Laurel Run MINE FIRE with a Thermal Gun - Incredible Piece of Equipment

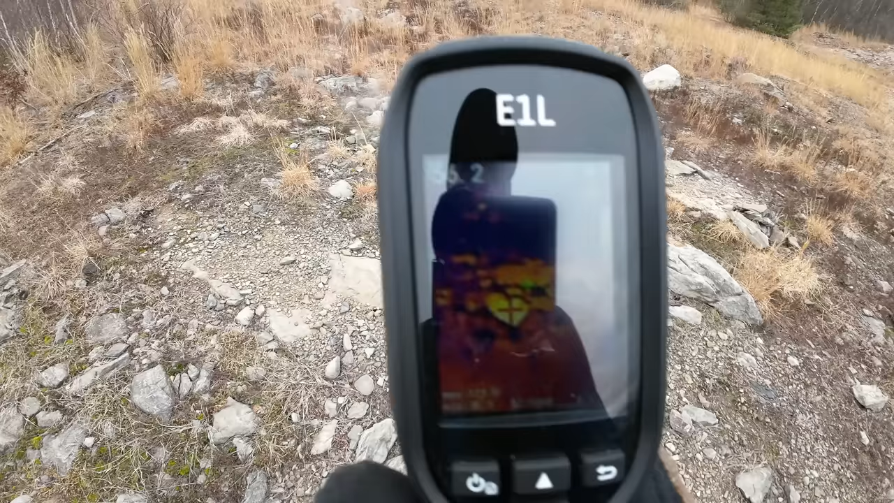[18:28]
this is what we're looking at just broken up rock here some soft wet damp areas
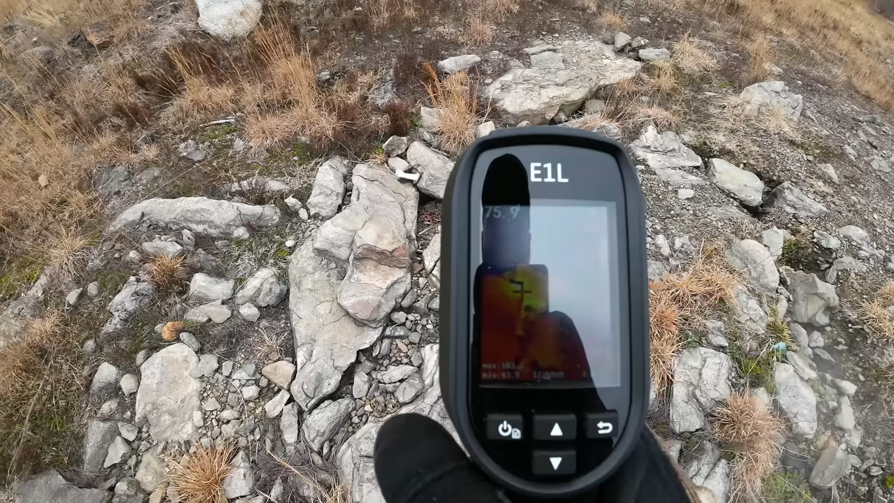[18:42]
not as hot as the other one it's only reading around 103 104 is the hottest
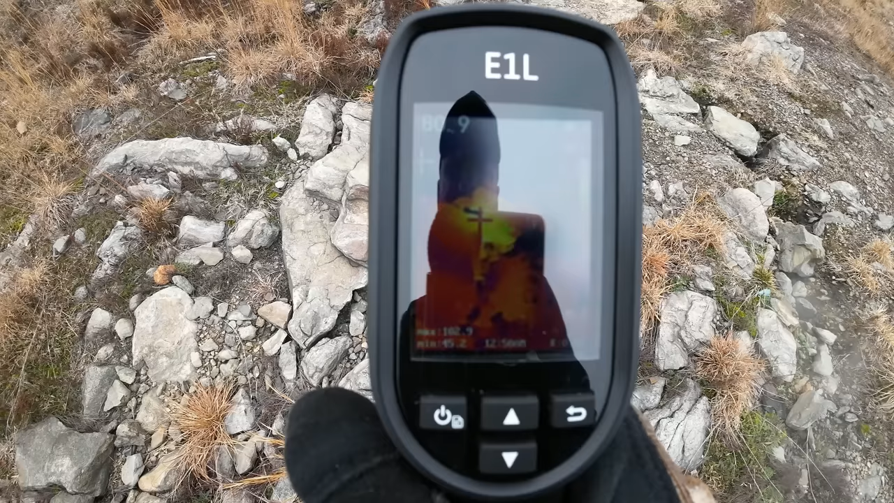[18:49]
so one thing i like about this one is this is actively hunting for the hot and cold so 43 is the coldest 102 is the hottest
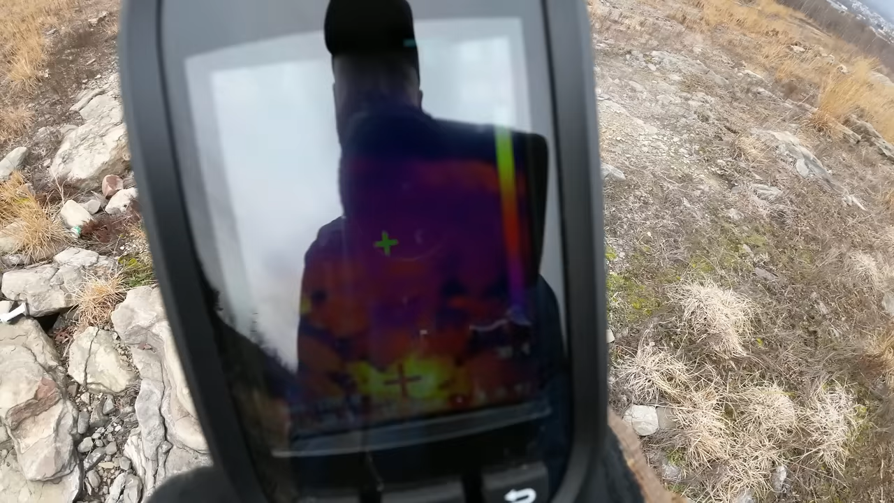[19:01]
all right let's make our way over to this mounted material here and scan that
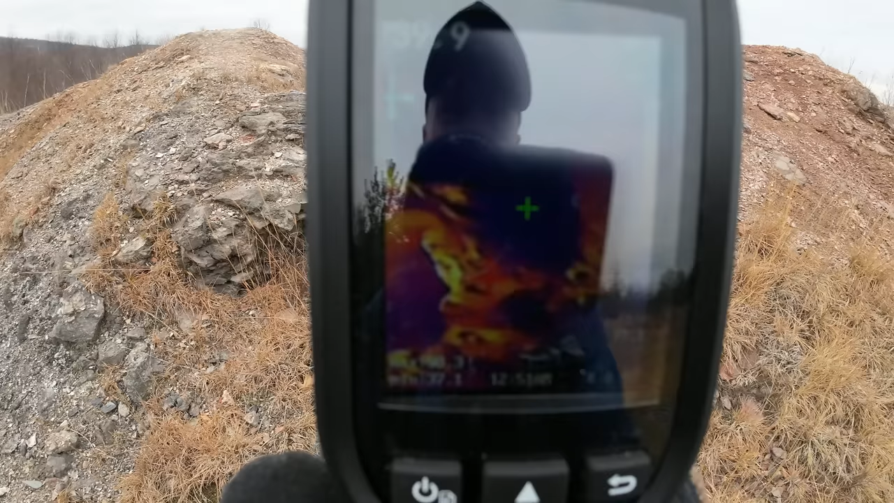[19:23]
it's reading up to 98 degrees roughly for the hottest
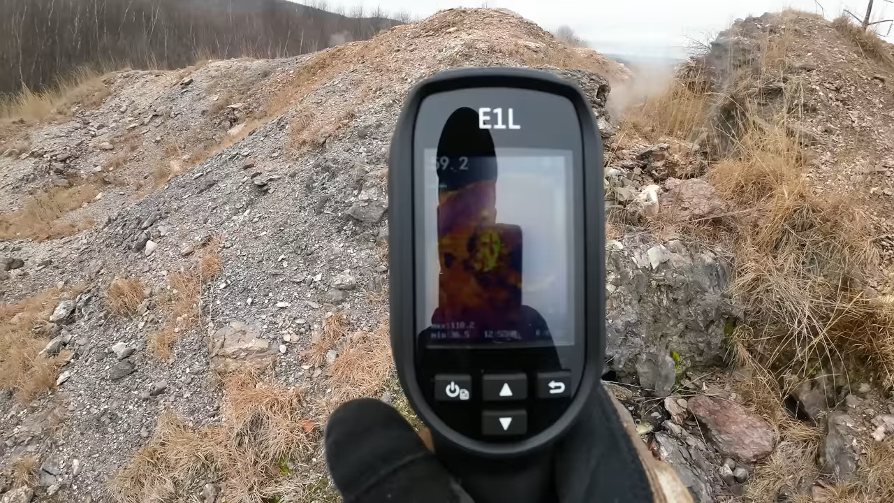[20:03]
of the image so somewhere right around here
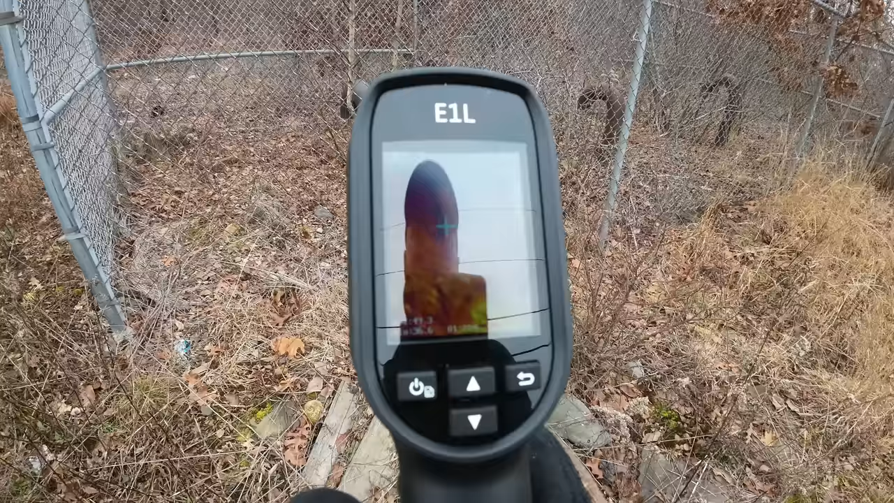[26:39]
can't say for certain if the mine fire is near this area or if it's just the ambient temperature of the ground itself
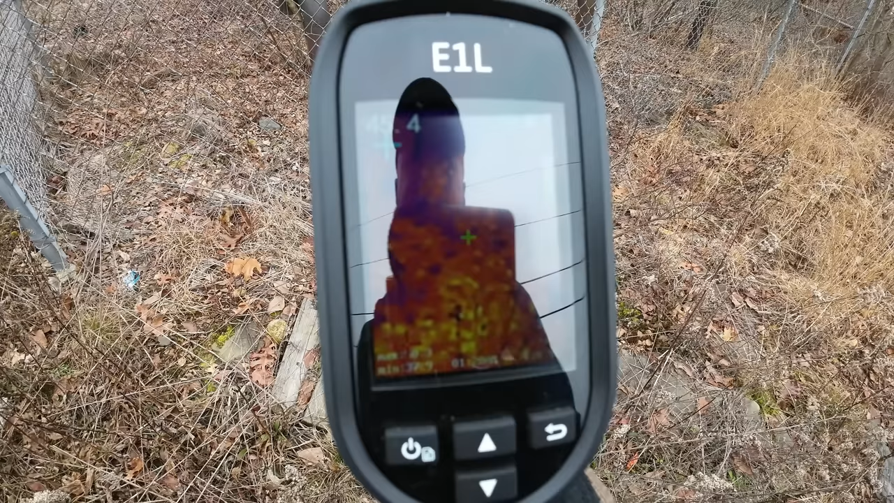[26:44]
but there's no hot spots no steam
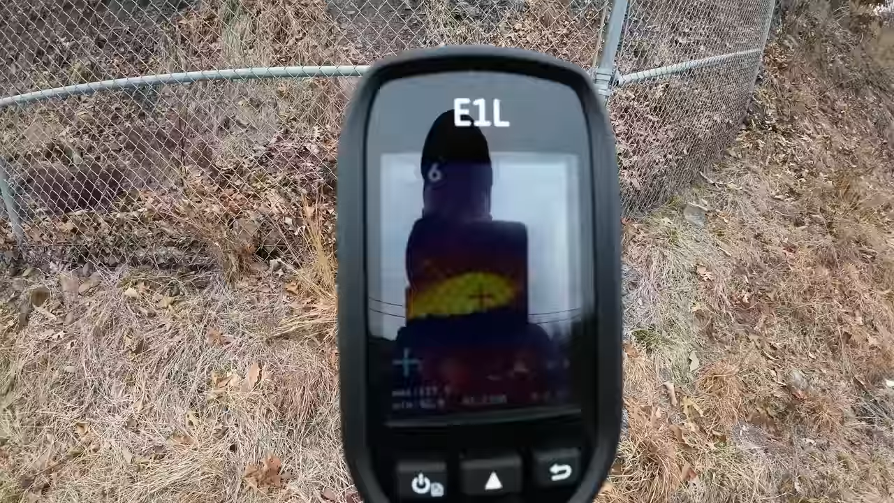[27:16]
and yeah 100 confirmation these ones are actively spearing steam and heat 121 degrees
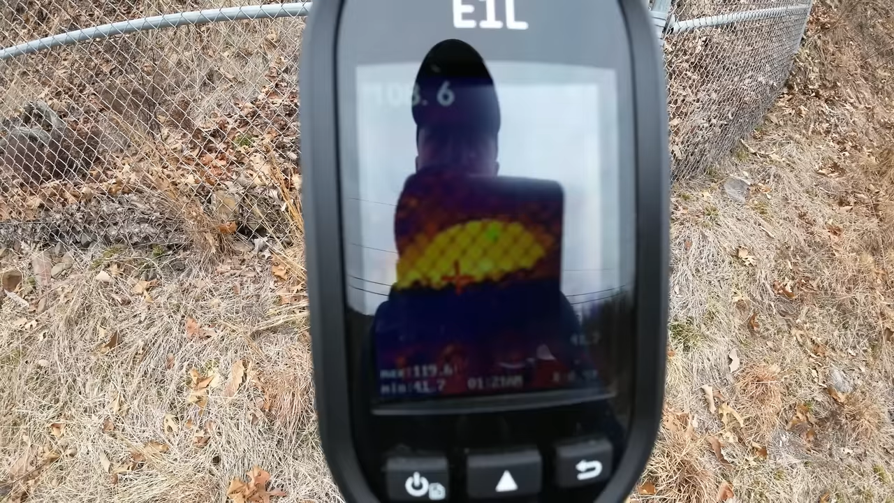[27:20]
of the surface temp of that pipe
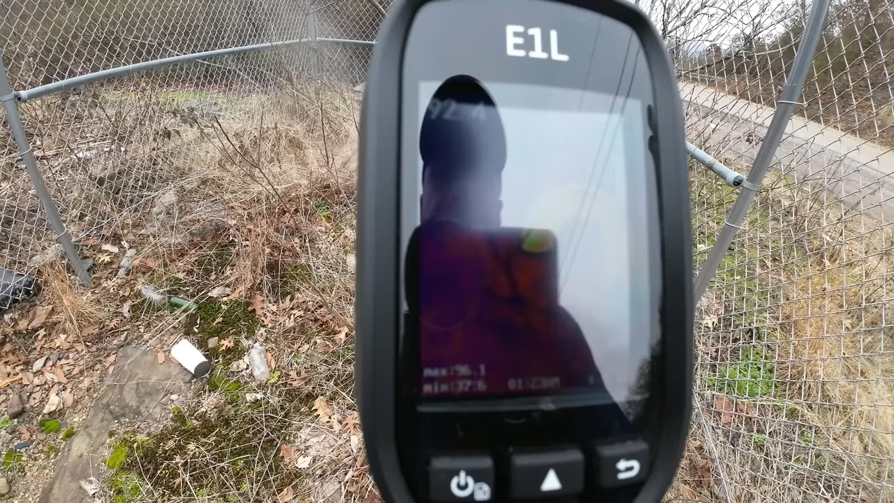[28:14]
not as hot as the other one but you can actually see the steam coming out on the image i'll snap another photo so you guys can see
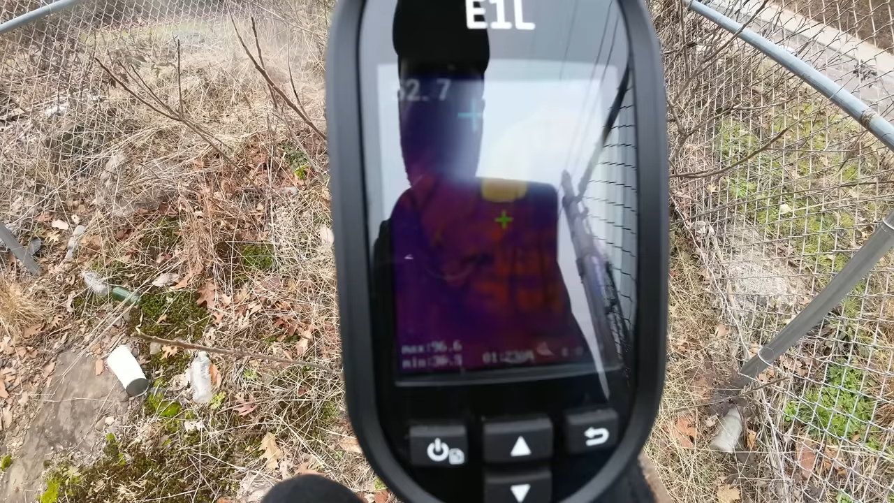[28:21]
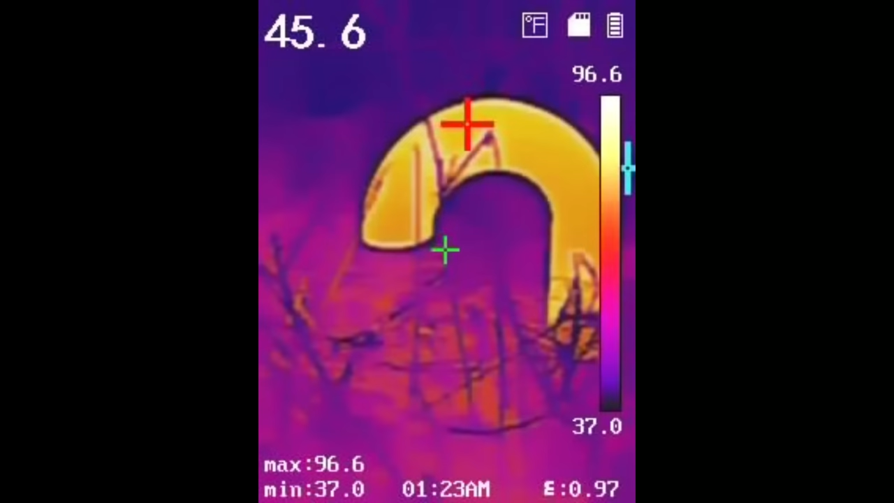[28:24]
On screen: spot 45.6°F, max 96.6°F, min 37.0°F, scale top 96.6°F, scale bottom 37.0°F
the ground here is fairly warm 54 55 degrees the ground temperature 56 and then we have
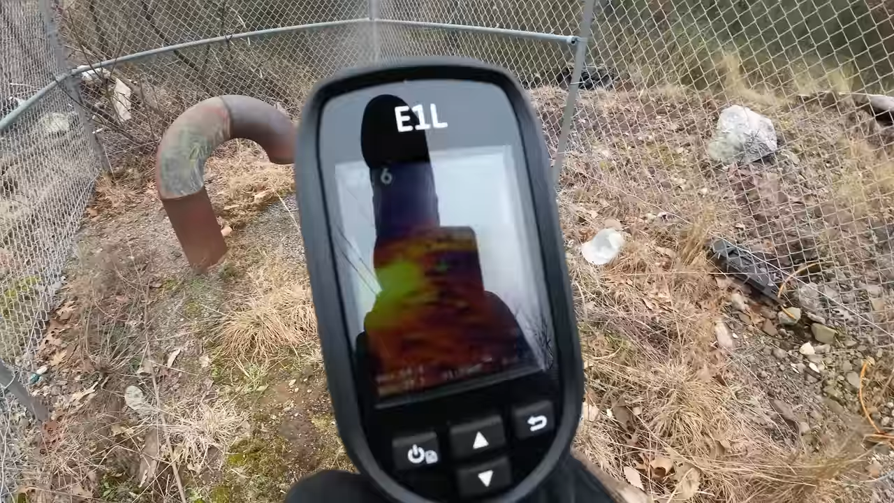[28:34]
again pipe glowing 91 degrees
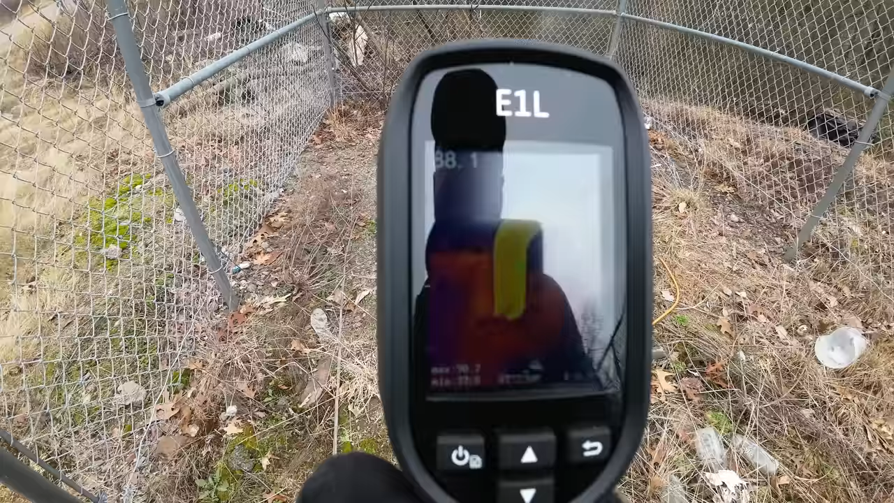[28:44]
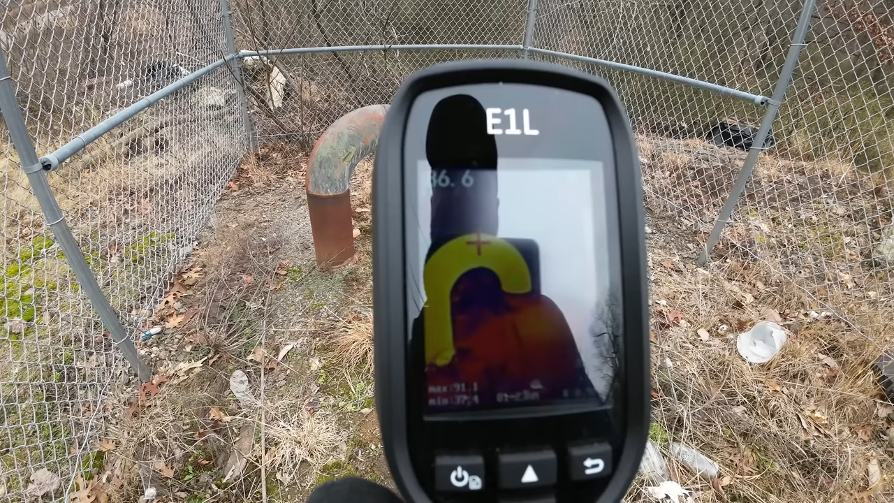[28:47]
and i actually don't even have to scan with the center cross to get the actual temperature because again the gun is doing it for me it's scanning the hot and cold 37 degrees the coldest
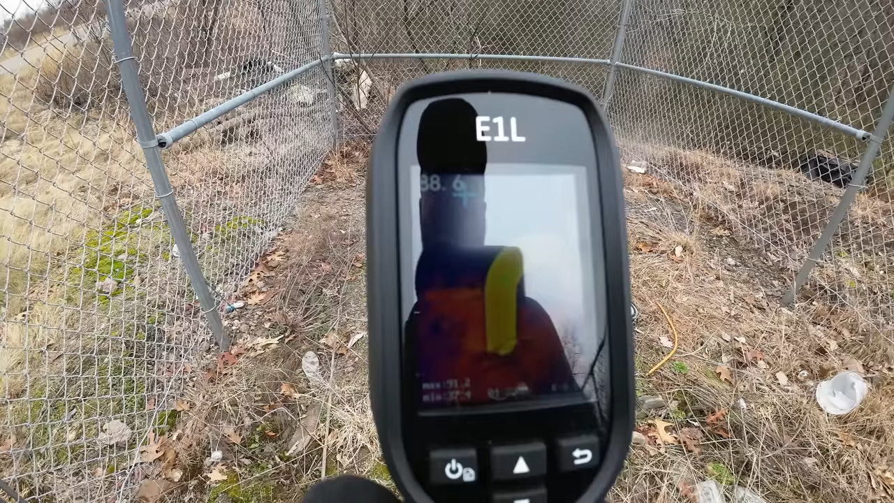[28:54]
which is the atmosphere in the background 91 is the hottest which is the top of the pipe
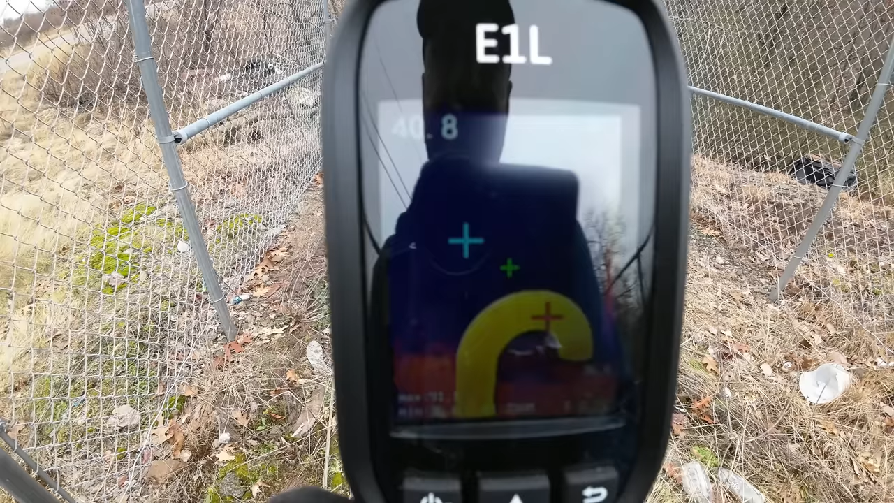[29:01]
so i definitely love that feature you could actually turn that on there off too if you don't want to scan or hunt like that but it makes my
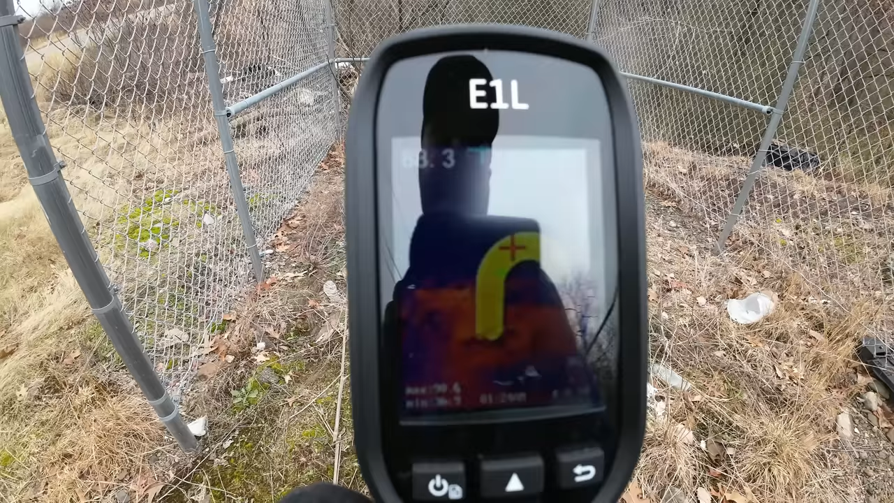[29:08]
job easier and let's see if we can actually get